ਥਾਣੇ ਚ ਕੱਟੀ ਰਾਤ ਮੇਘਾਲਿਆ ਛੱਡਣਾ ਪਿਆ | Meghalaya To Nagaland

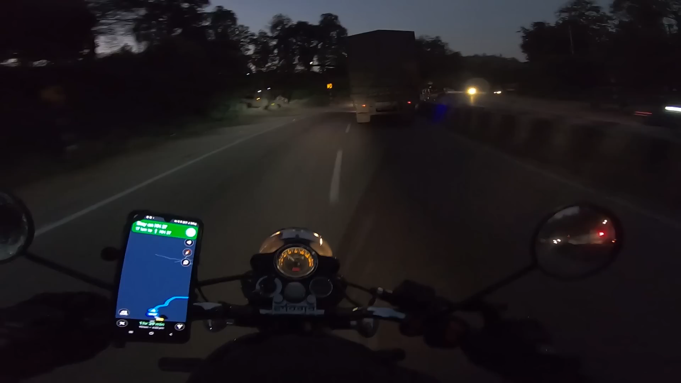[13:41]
ਨੂੰ ਰੋਡ ਜਾਂਦੇ ਜੋ ਕਿ ਮੇਘਾਲਿਆ ਦੀ ਕੈਪੀਟਲ ਹੈ ਪਿੱਛੋਂ ਜਾਂਦਾ ਸੀ ਤਾਂ ਉੱਥੇ ਬਹੁਤ ਜ਼ਿਆਦਾ ਫੋਰਸ ਖੜੀ ਸੀ ਹੈ ਨਾ ਤਾਂ ਜਿਹੜੇ ਵੀ ਲੋਕ ਮੇਘਾਲਿਆ ਨੂੰ ਜਾਂਦੇ ਆ ਉਹ ਕਹਿੰਦੇ ਉਹਨਾਂ ਨੂੰ ਵੀ ਸੇਫ ਨਹੀਂ ਜਾਣਾ
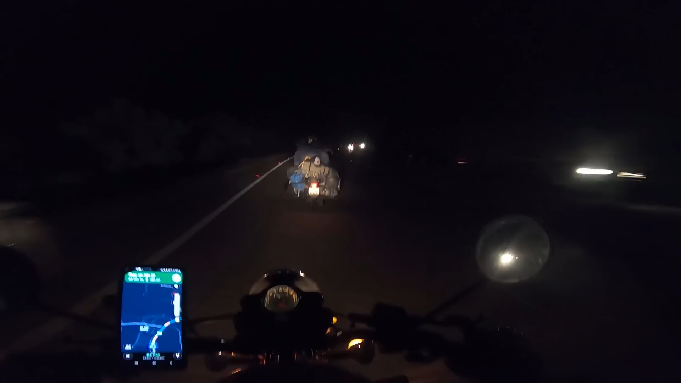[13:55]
5:30 ਦਾ ਟਾਈਮ ਹੋਇਆ ਹਨੇਰਾ ਦੇਖੋ ਕਿੰਨਾ ਹੋ ਗਿਆ ਲੱਗਦਾ ਵੀ ਜਿਵੇਂ ਰਾਤ ਦੇ 12 ਵਜੇ ਹੋਣ ਇੱਕ ਤਾਂ ਉਹੀ ਸੂਰਜ ਛਿਪਦਾ ਪਹਿਲਾਂ ਉੱਤੋਂ ਹੁਣ ਨਵੰਬਰ ਦਾ ਐਂਡ ਹੀ ਆਲਮੋਸਟ ਅਤੇ ਫਿਰ ਠੰਡ ਹੋ ਗਈ ਨਾ ਠੰਡ 'ਚ ਦਿਨ ਬਾਹਲੇ ਛੋਟੇ ਹੋ ਜਾਂਦੇ ਆ ਤਾਂ ਕਰਕੇ ਸਾਡੀ ਡੈਸਟੀਨੇਸ਼ਨ 55 ਕੁ ਕਿਲੋਮੀਟਰ ਹੈਗੀ ਉੱਥੇ ਫਿਰ
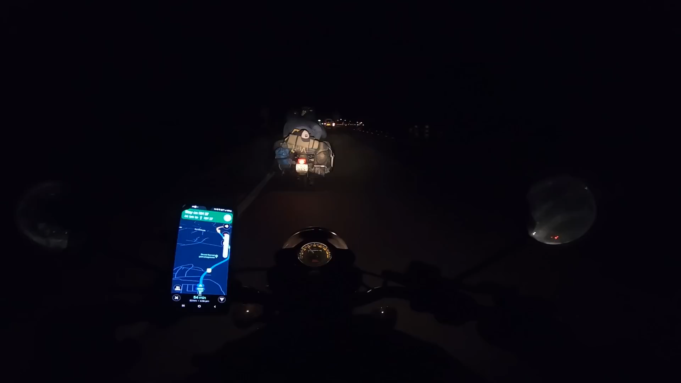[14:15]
ਲੱਭਾਂਗੇ ਤਾਂ ਹੁਣ ਨਾਲ ਨਾਲ ਚੱਲ ਰਹੇ ਹਾਂ 60 ਕੁ ਦੀ ਸਪੀਡ 'ਤੇ ਤਾਂ ਰਾਹ 'ਤੇ ਐਵੇਂ ਦੀਆਂ ਦੁਕਾਨਾਂ ਨੇ ਜਿੱਥੇ ਸਾਰਾ ਹੈਂਡਕ੍ਰਾਫਟ ਹੈ ਕੱਲ੍ਹ
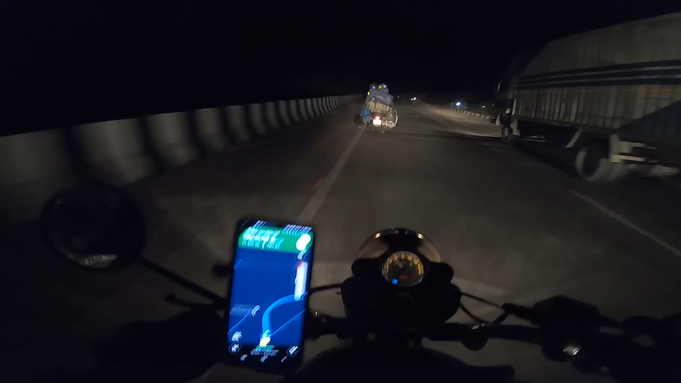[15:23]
ਇਹਨਾਂ ਦਾ ਸਲੰਸਰ ਵੀ ਬਾਹਲਾ ਢਿੱਲਾ ਹੈ, ਹਿੱਲਦਾ ਹੈ ਅਤੇ ਟੇਢਾ ਹੋ ਰਿਹਾ, ਇਹ ਖੁੱਲ੍ਹ ਕੇ ਹੀ ਡਿੱਗ ਜੂਗਾ।
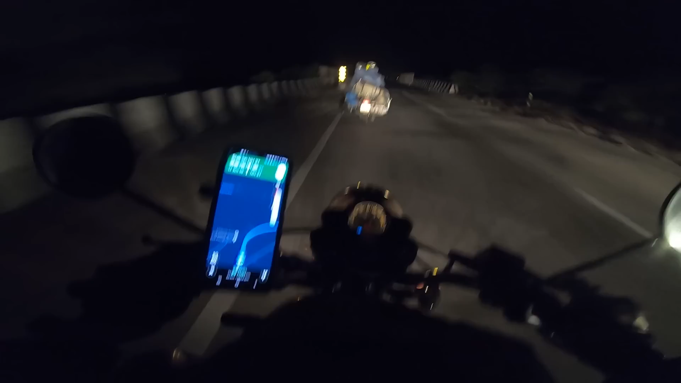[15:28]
ਮੈਂ ਇਹਨਾਂ ਨੂੰ ਕਿਹਾ ਸੀ ਅੱਜ ਵੀ ਇਹਨੂੰ ਤੁਸੀਂ ਟੈਟ ਟੂਟ ਕਰਾ ਲਓ ਬਈ, ਇਹਦਾ ਸਕਰਿਊ ਲੀਰੂਗੜ ਲਮਡਿੰਗ, ਨਾਮ ਦੇਖੋ ਕਿਵੇਂ ਦੇ ਨੇ, ਹੈ ਨਾ, ਇੱਧਰ ਬੜੇ ਪੁੱਠੇ ਜਿਹੇ ਨਾਮ ਨੇ।
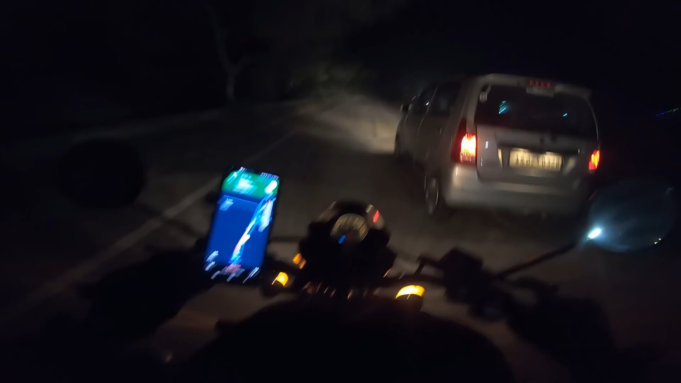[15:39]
ਢਾਬੇ ਜੇ ਆਏ ਨੇ ਯਾਰ, ਉਰੇ ਘਾਹ ਜੀ ਆ,
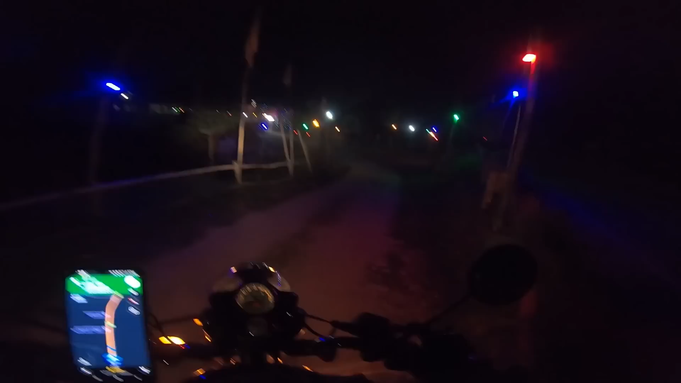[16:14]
ਲੋ ਸਿੱਧਾ ਹੀ ਚੜ੍ਹਦੀ ਹੈ ਹਾਈਵੇ 'ਤੇ, ਫਿਰ ਖੋਟਾ ਬਾ ਲੱਭਿਆ, ਕਾਚ ਬੱਸ ਹੈ ਇੱਥੇ, ਮਿਲ ਜਾਵੇ ਕੁਛ ਖਾਣ ਪੀਣ ਨੂੰ। ਜਿਹੜੇ ਚੱਲਦੇ ਆਸਾਮ ਗੁਹਾਟੀ ਨਹੀਂ ਜਾਂਦੇ ਰਹਿਣ ਯਾਰ ਟਰੱਕਾਂ ਵਾਲੇ।